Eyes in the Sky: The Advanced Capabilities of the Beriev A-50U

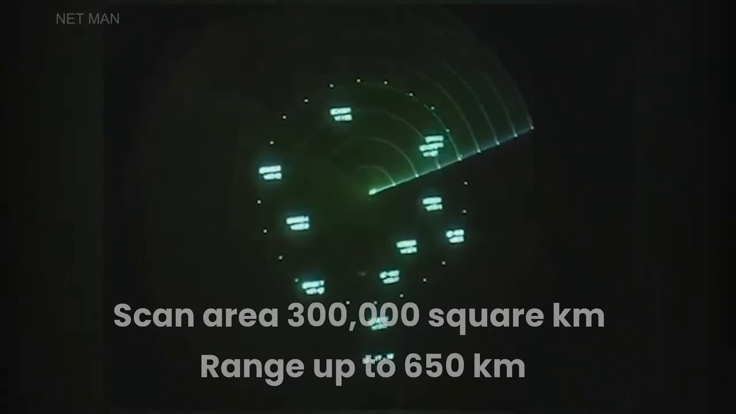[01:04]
The radar system can scan an area of over 300,000 square kilometers and has a range of up to 650 kilometers.
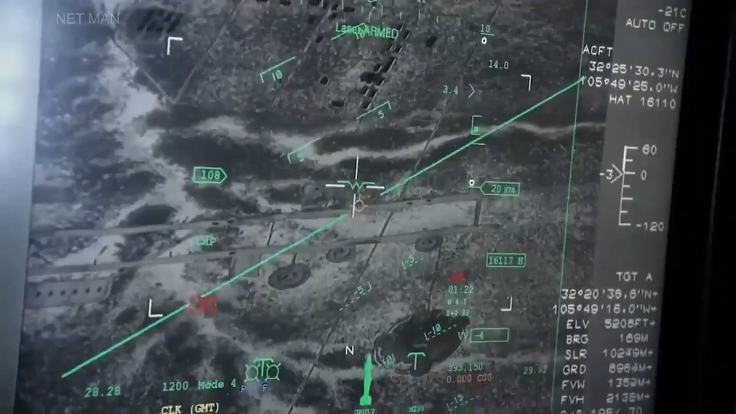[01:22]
These include electro-optical sensors, infrared cameras,